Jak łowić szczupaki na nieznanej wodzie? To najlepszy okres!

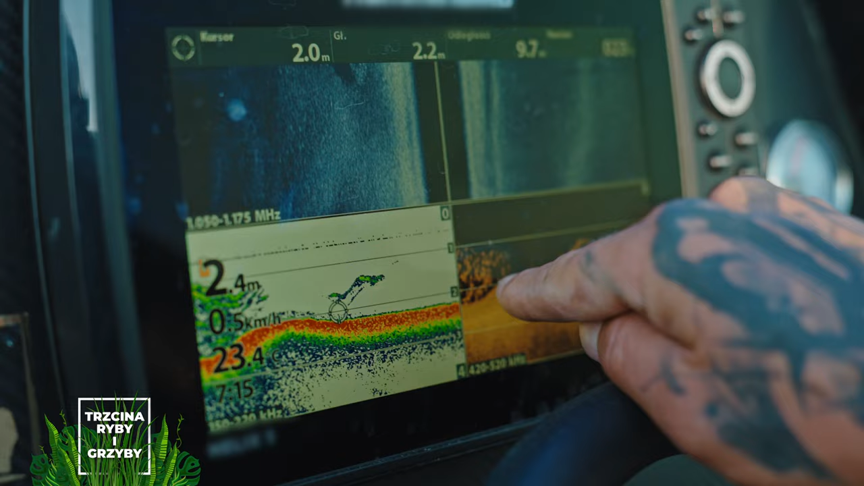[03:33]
Zobaczcie, tutaj mamy taki dołeczek i tu zebrała się drobnica, a obok stoi drapieżnik i czatuje bezpośrednio na tą drobnicę.